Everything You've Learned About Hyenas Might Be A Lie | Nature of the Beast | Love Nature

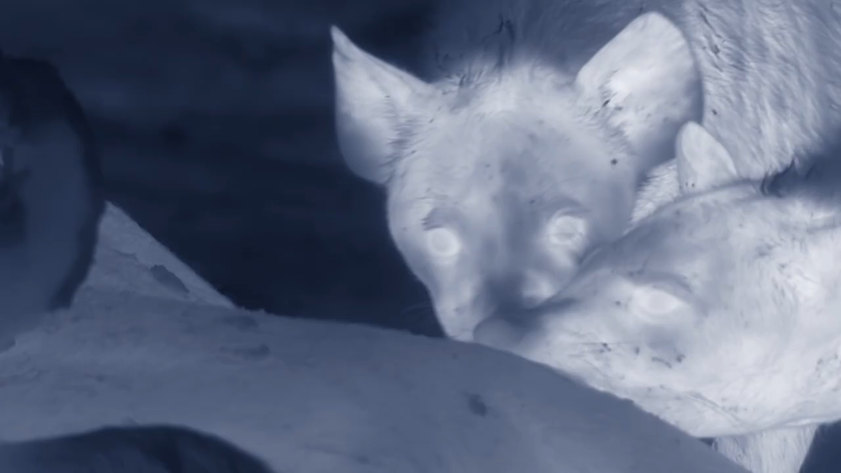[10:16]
Mum and other members of the clan arrive and put the buffalo out of its misery.
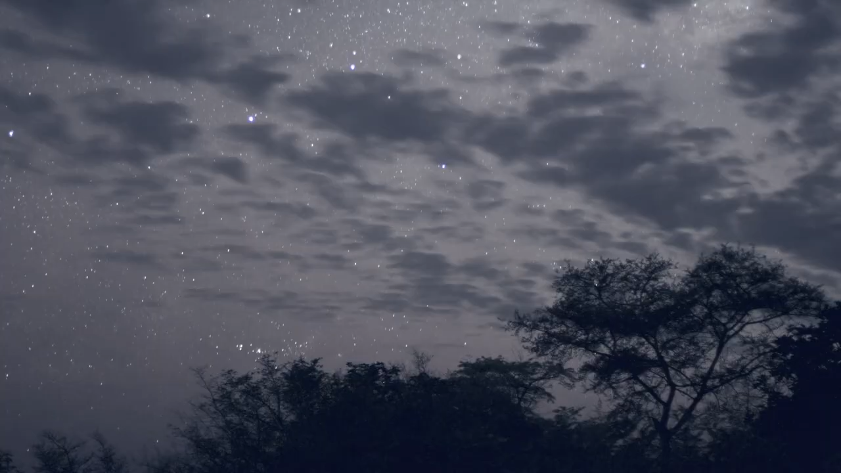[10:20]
It seems brutal, I know, but if lions had found it first, they'd have done the same. Predators eat prey. It's what they were born to do.
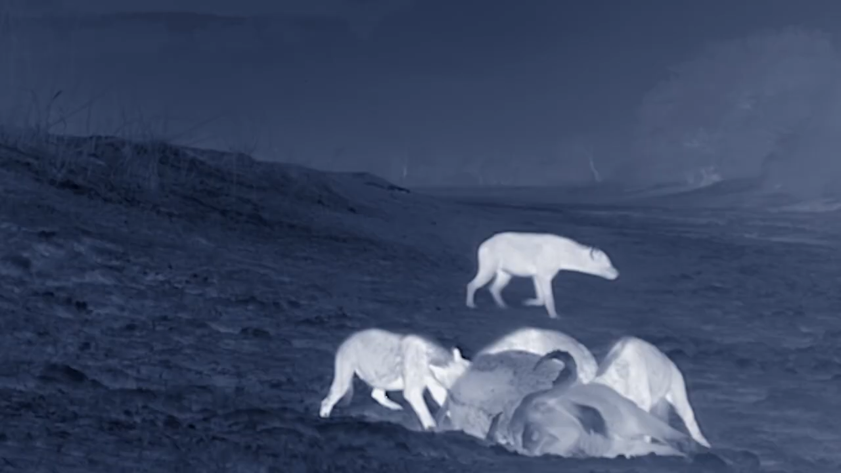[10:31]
The hyenas feed quietly without their characteristic whoops.
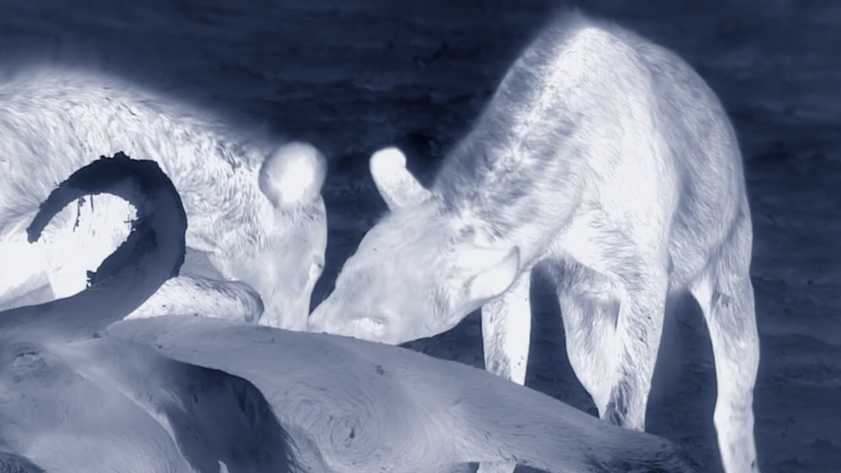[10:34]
They don't want the lions showing up and stealing their meal. People sometimes ask why I don't intervene when animals get stuck like this.